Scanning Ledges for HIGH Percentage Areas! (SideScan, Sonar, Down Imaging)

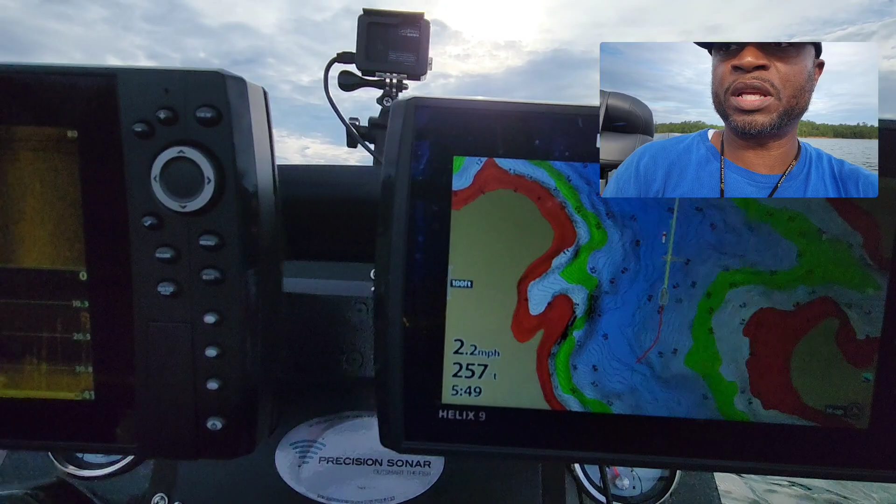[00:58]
we can see down here so over here as you can see we have down scan sonar
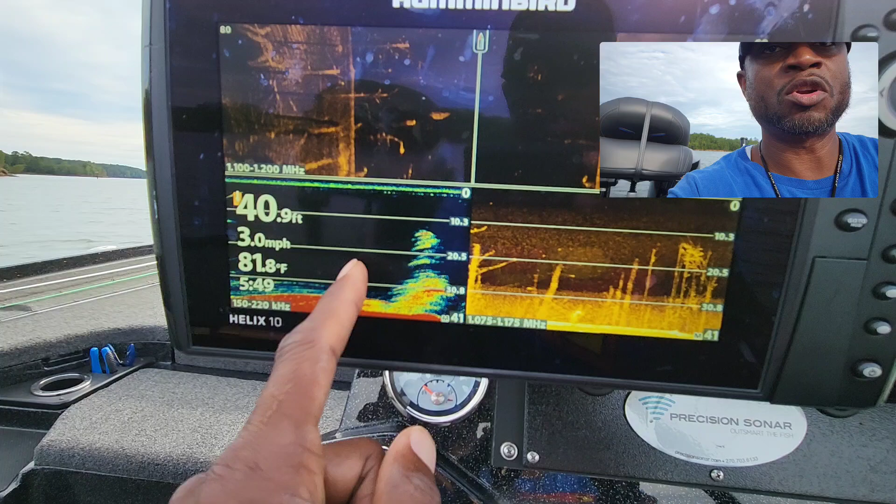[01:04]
On screen: depth 40.9 ft, water 81.8°F, speed 3.0 mph
and this is side scan so this is shooting off 80 feet to the left
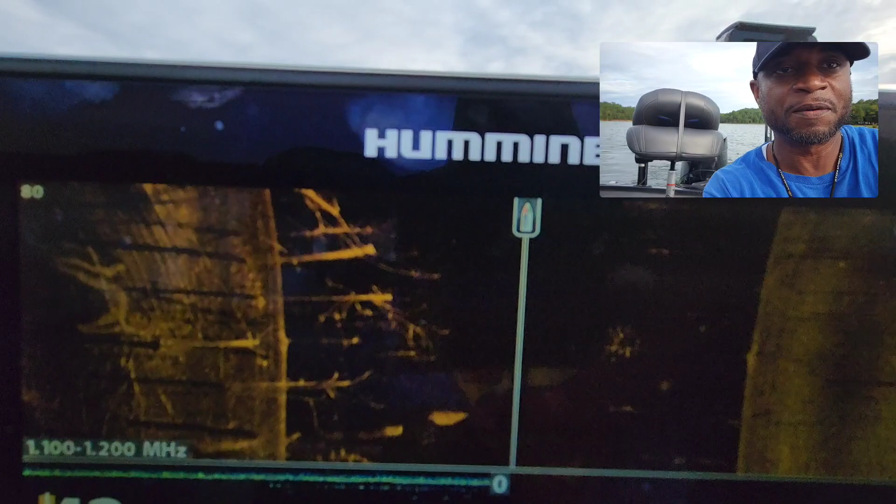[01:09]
and we have 80 feet to the right and as you can see those are some real good images of some standing
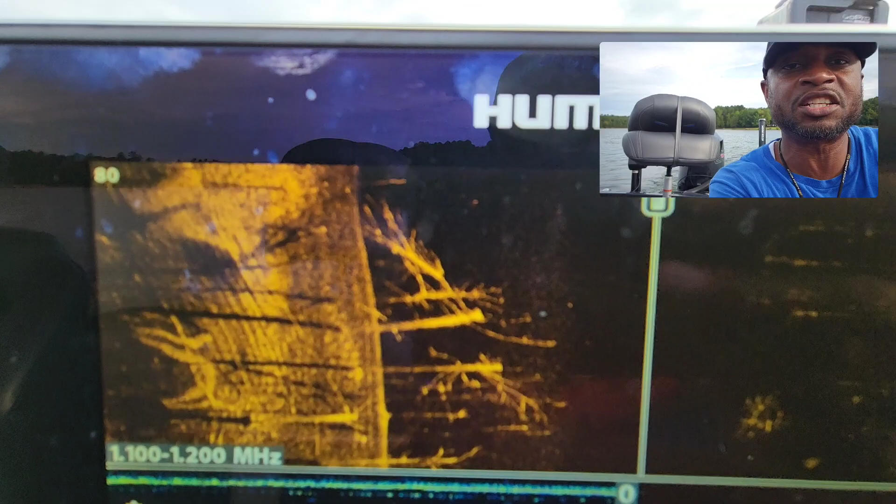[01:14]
timber and that is basically right under the boat so you can see it right under the boat right here on
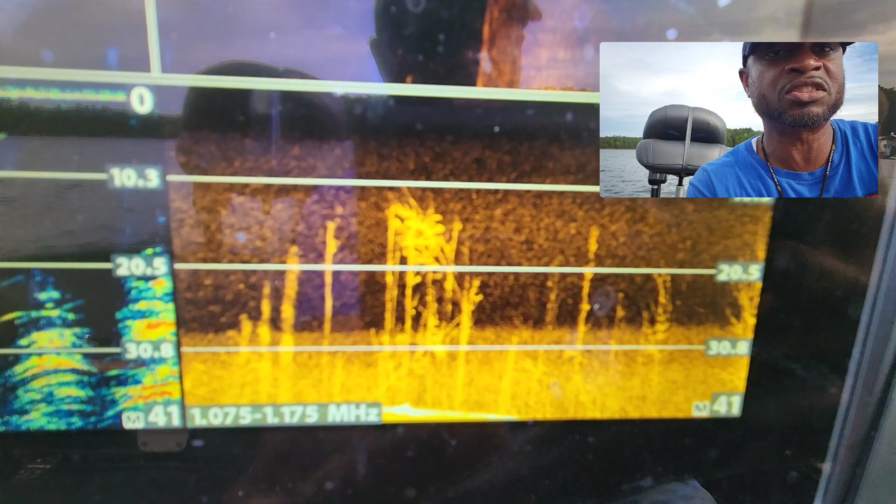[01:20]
this side scan but that is the setup guys on the right side I'm just looking at mapping
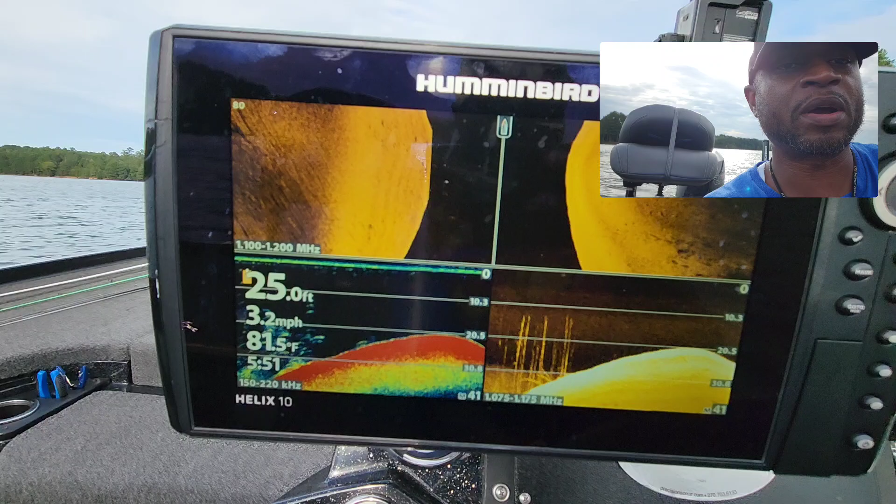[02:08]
On screen: depth 25.0 ft, water 81.5°F, speed 3.2 mph
so as we're easing up on the spot you can see that timberline has now dropped off and now we're not really seeing
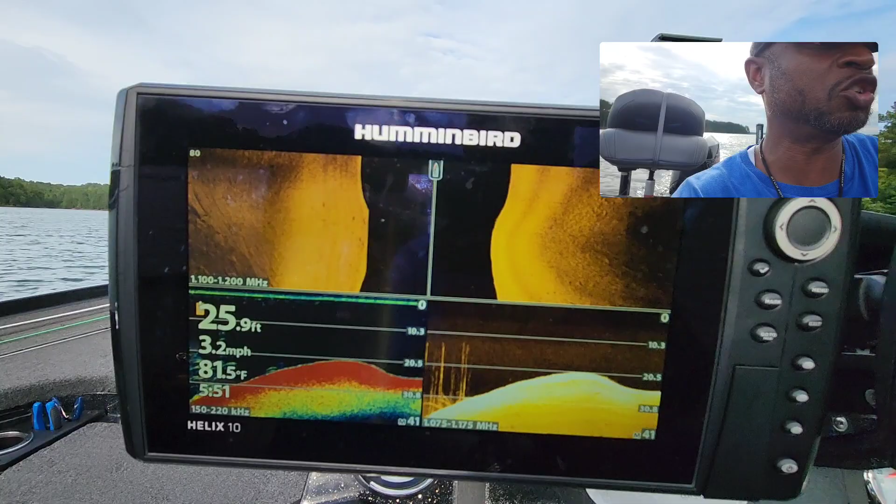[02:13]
On screen: depth 25.9 ft, water 81.5°F, speed 3.2 mph
too much of anything on the mapping side we are let me just zoom in one more time so
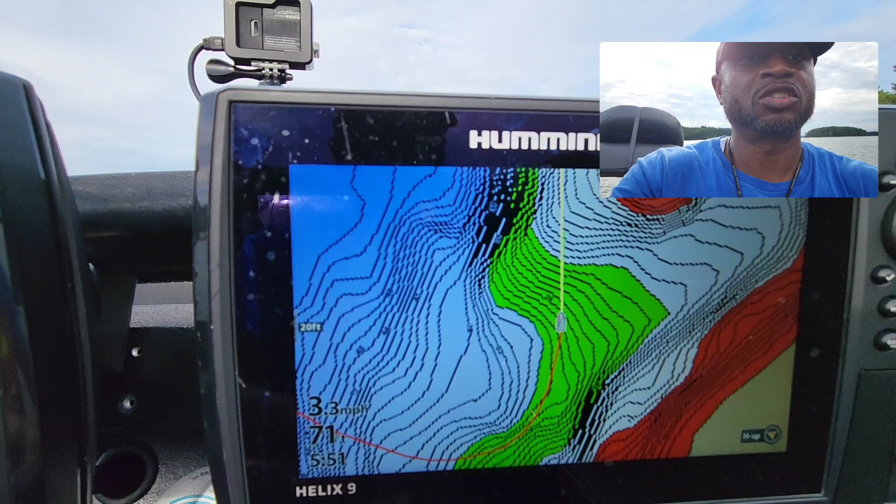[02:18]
you can see I'm zoomed in now this is that area that we're scanning so I'm just
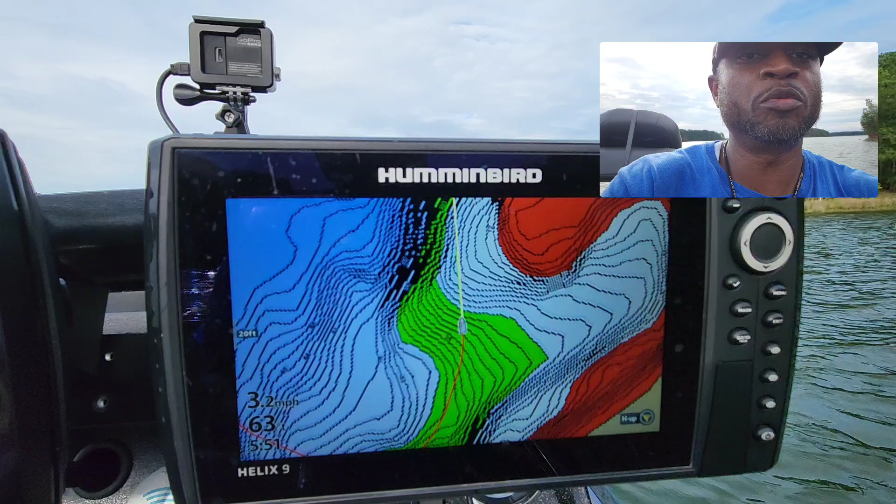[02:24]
zooming in on it now so I can kind of get the boat exactly where I want it to be and let's see this is 13 feet of water guys that
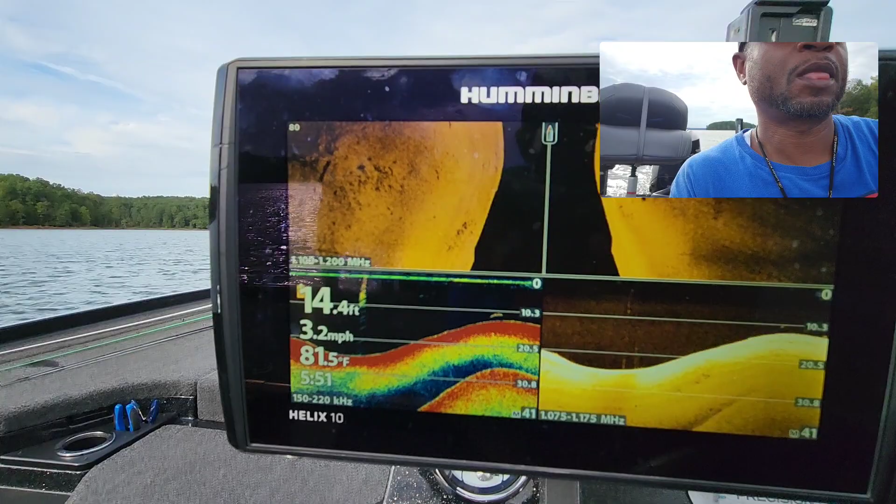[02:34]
On screen: depth 14.4 ft, water 81.5°F, speed 3.2 mph
we're sitting in all right there are some fish sitting right there there's three fish right
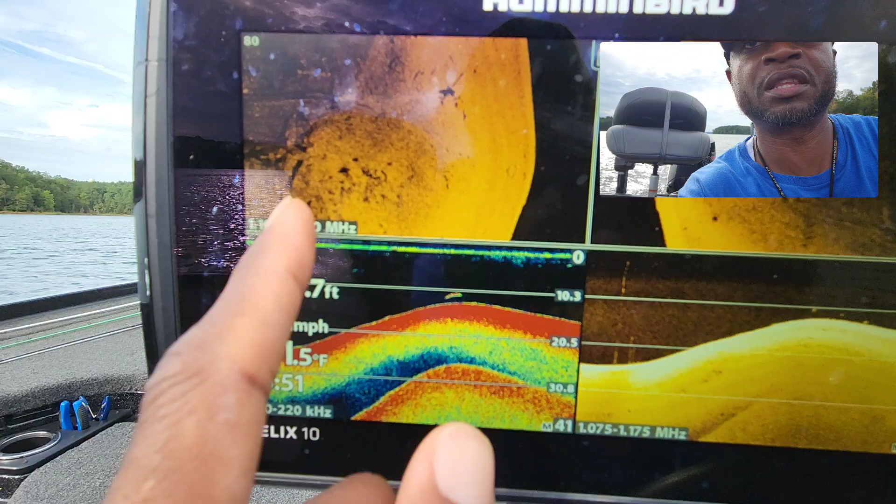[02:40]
there and as you can see that is that timberline showing up on the side scan and
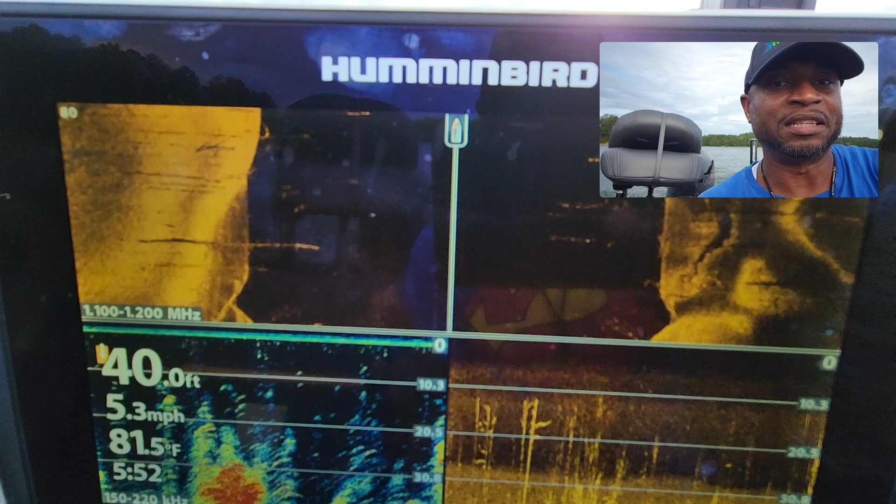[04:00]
On screen: depth 40.0 ft, water 81.5°F, speed 5.3 mph
just gives you an indication that your side scan is set up properly whenever you can see all that detail and
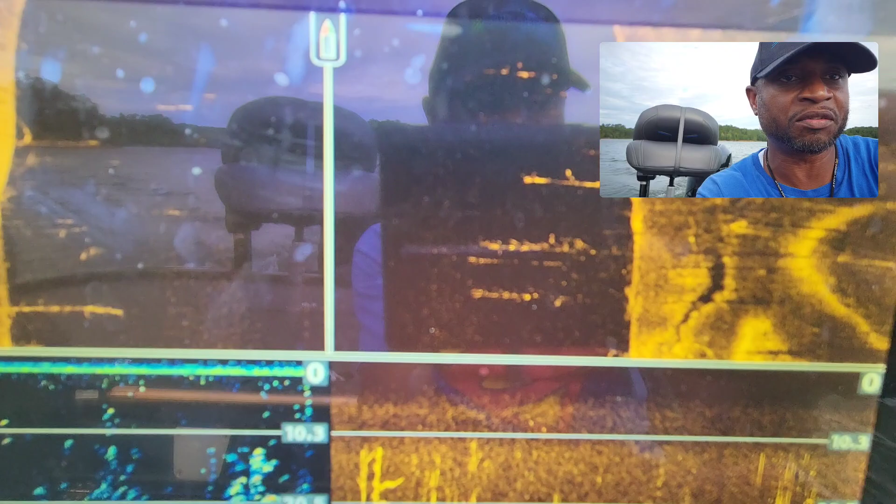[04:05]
everything in there there we go you can see it a little bit better once I move in a little bit closer and
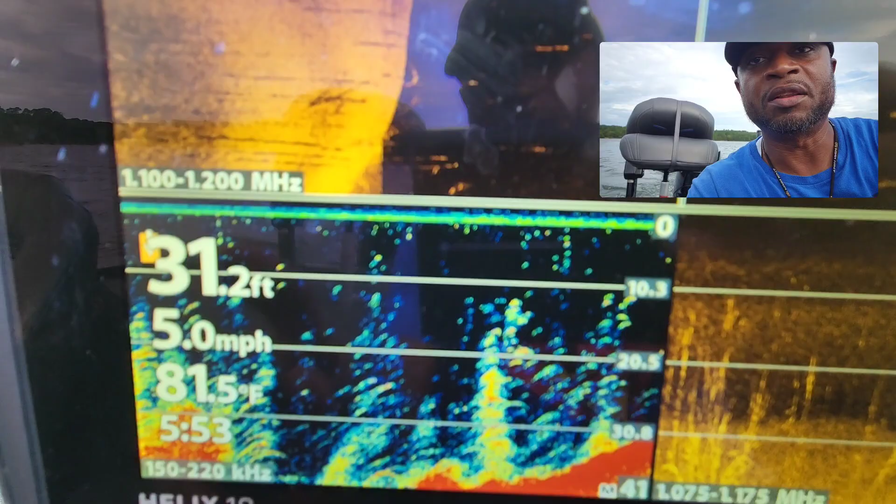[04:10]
On screen: depth 31.2 ft, water 81.5°F, speed 5.0 mph
this right here is showing us that we're using our mega imaging on our side imaging and we're using mega imaging on the
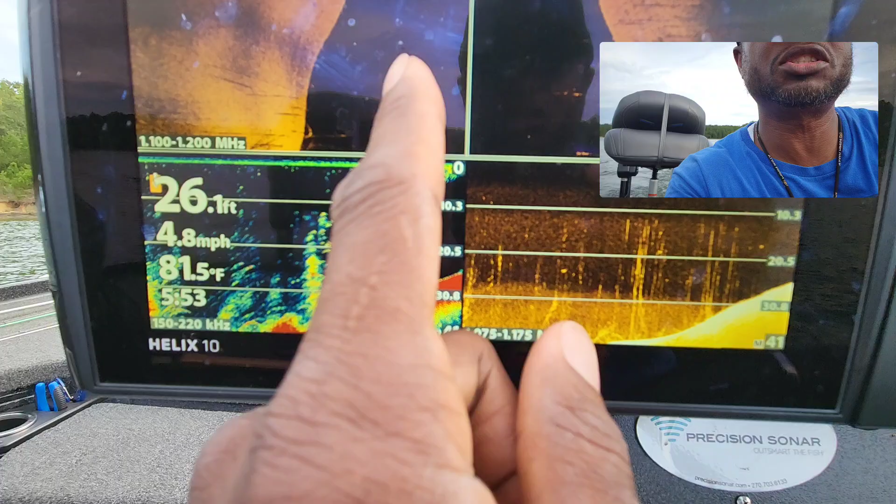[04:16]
On screen: depth 26.1 ft, water 81.5°F, speed 4.8 mph
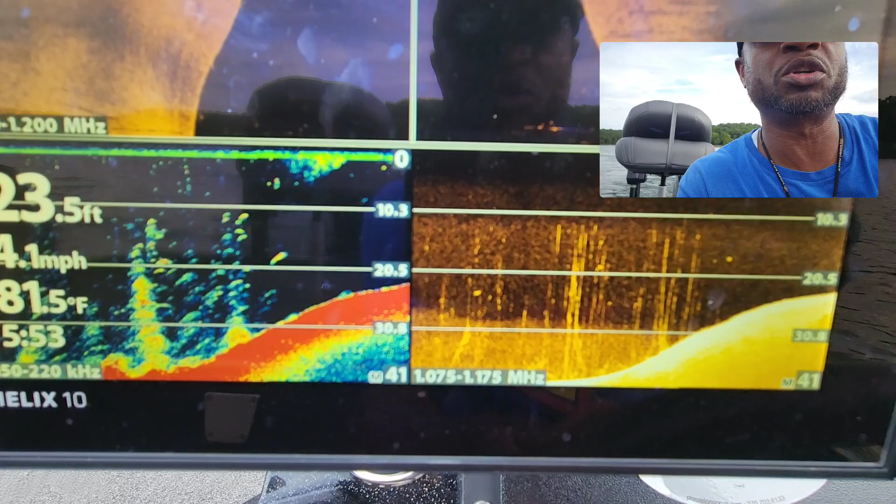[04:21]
down scan that's what that's showing us right here all right so now I'm coming right down through here getting kind of close
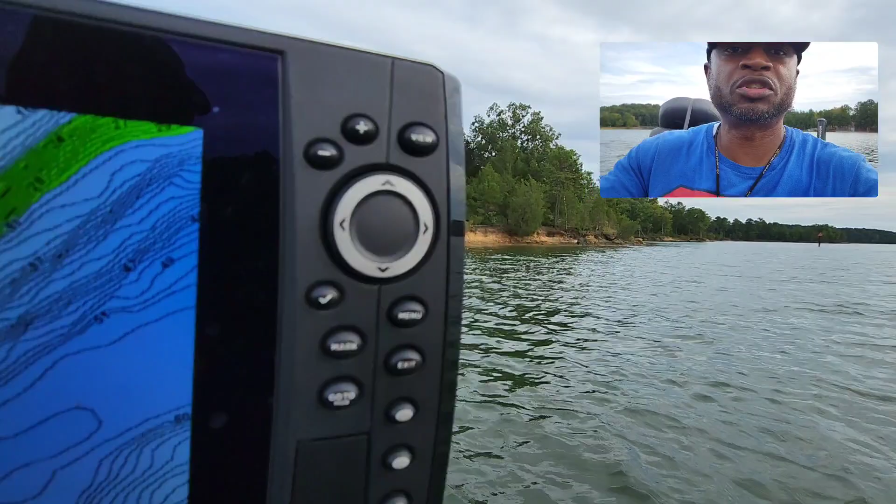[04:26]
to that bank right there we are now sitting in 18 feet of water
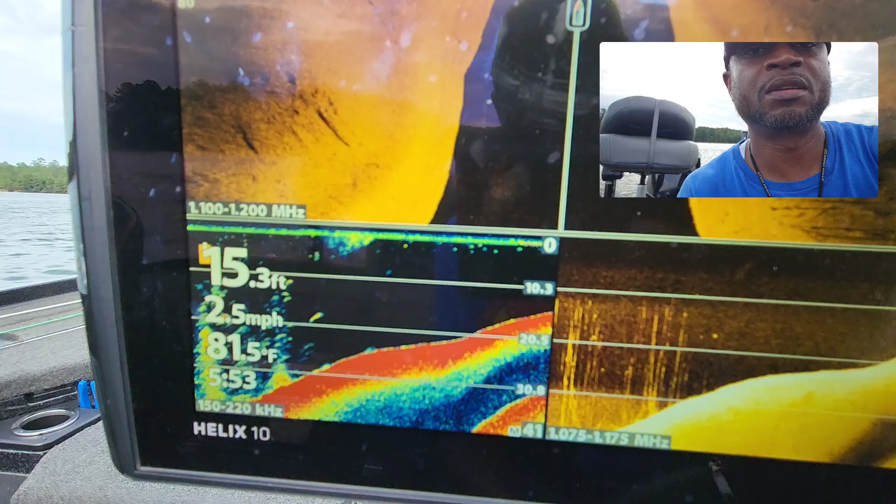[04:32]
On screen: depth 15.3 ft, water 81.5°F, speed 2.5 mph
15 so we're dropping off kind of fast but all we're doing now like I was showing you just a second